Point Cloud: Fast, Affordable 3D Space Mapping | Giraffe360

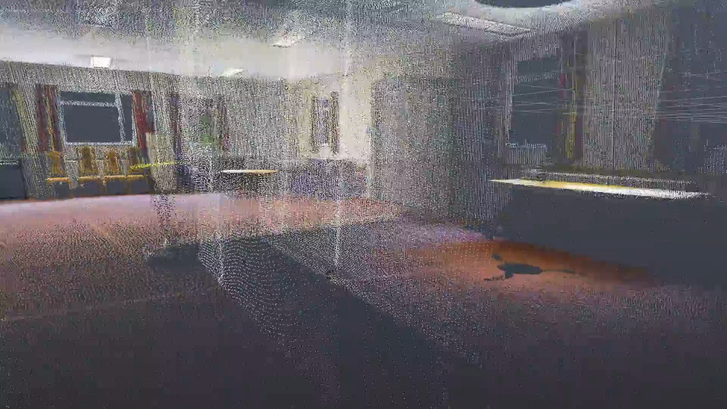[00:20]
PointCloud is a collection of data points in a space, represented as multiple dots which come
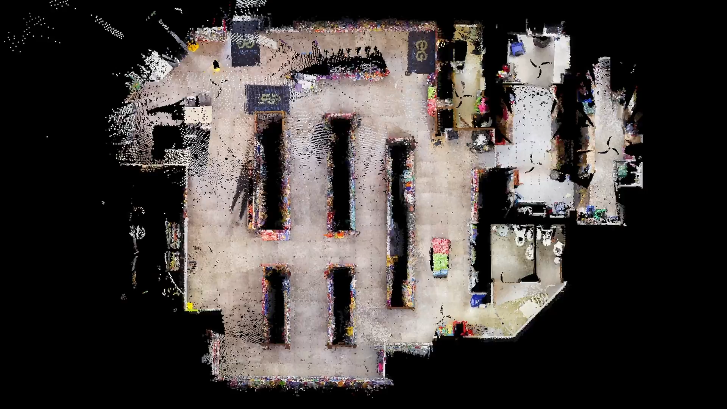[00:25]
together to form a 3D structure or a shape.
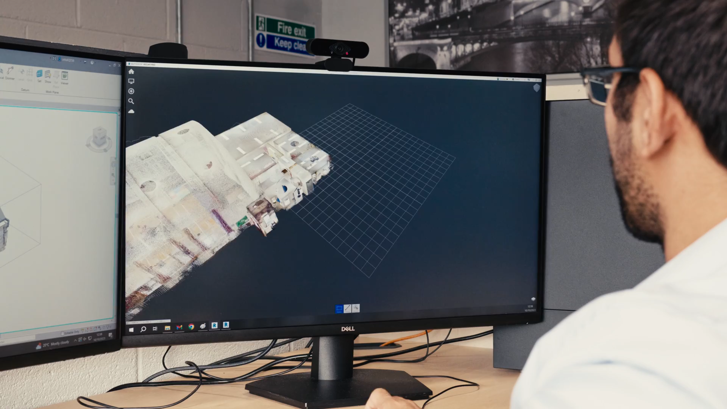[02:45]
Where Giraffe 360 provides that solution and we can go from property to Revit within three clicks.
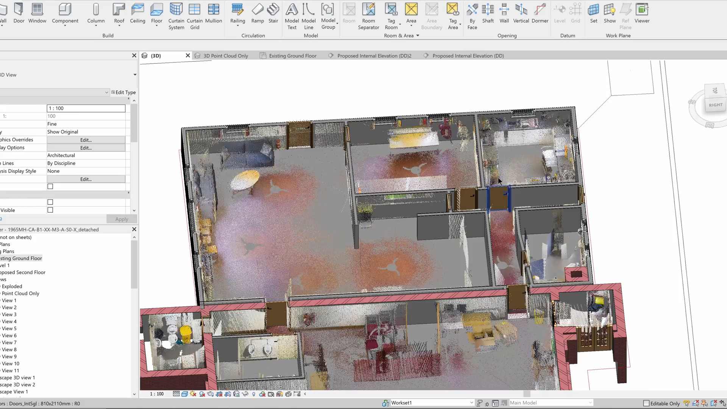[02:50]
It's a lot quicker than doing a manual survey, so we can probably survey a building in one to two hours where before that might have taken a whole day.
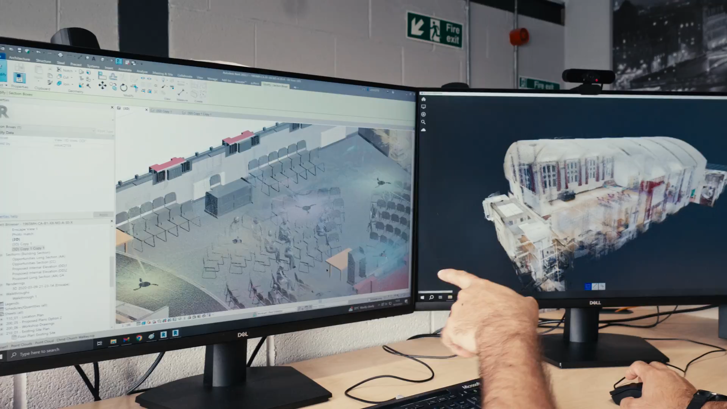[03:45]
Our open source E57 PointCloud files are compatible with a multitude of modeling softwares.
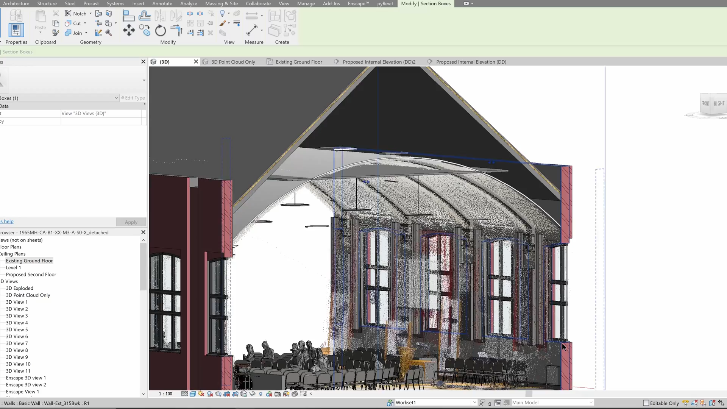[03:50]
So you can create computer-aided design, BIM model for architecture, engineering, construction and development.